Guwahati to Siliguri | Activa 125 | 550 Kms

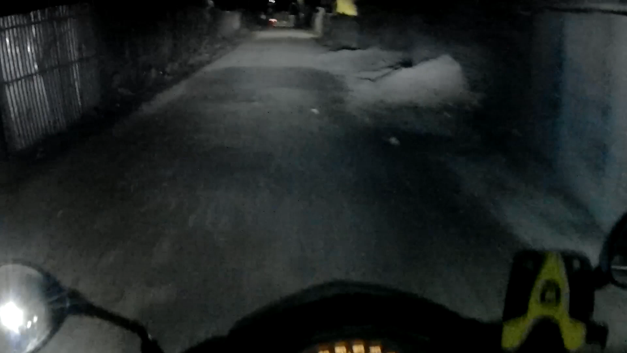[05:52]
तो अभी यही प्लान है अभी आज के लिए इतना ही so that's all for today अभी almost घर के गेट के सामने हूं आप लोग देखी सकते हो see you guys later